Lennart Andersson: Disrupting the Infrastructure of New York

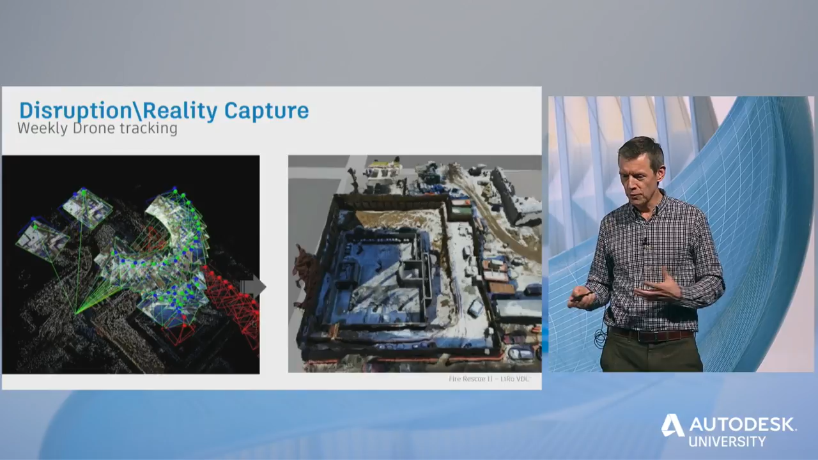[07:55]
So we're using drones for all the outdoor works. We fly every week on our projects and capture, generating use of photogrammetry, the live picture of the site.
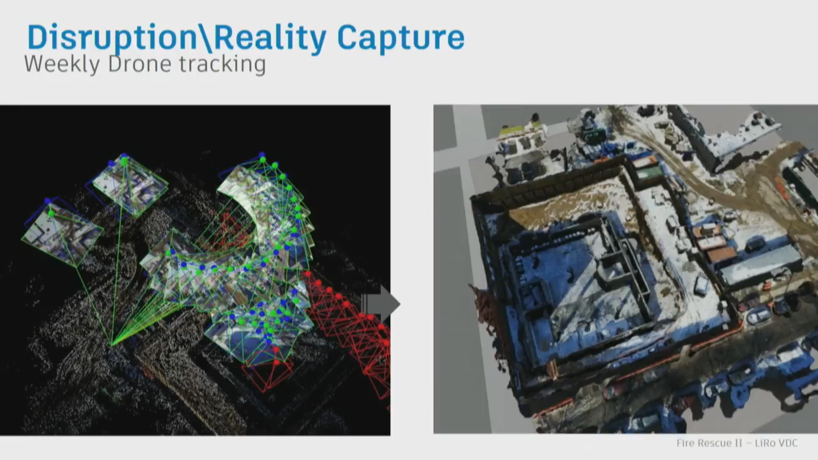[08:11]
So we link that back to the models, and we can use that information for progress tracking. This example I'm showing here is the Ghostbuster fire station that was used for the first Ghostbuster movie. We went in and scanned that, spent 3 hours, linked it back to our modeling software, generated plans, ceilings, plans, sections, and so forth. It took us 1 hour. So 4 hours we had a drawing set that was good to start really evaluating what needs to be done to this station.
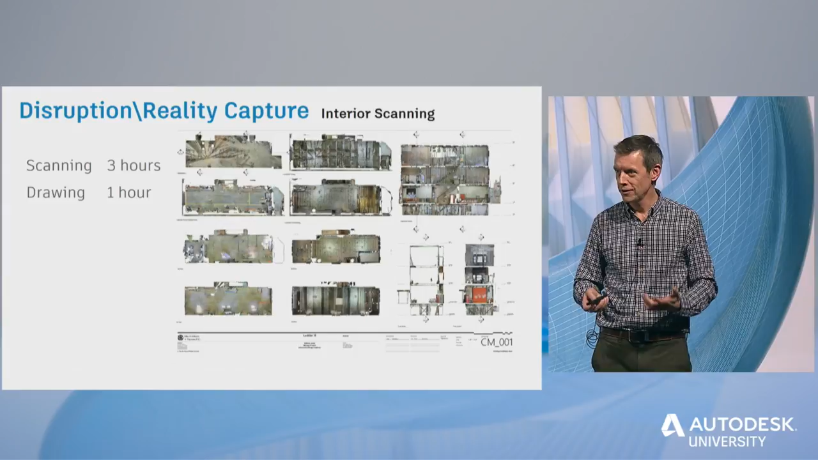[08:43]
These kind of things are, it used to take maybe a week to do this. So it's a complete disruption in capturing information. We're also playing around with HoloLens. So we took that scan, ported it into HoloLens, so we can actually walk through the project.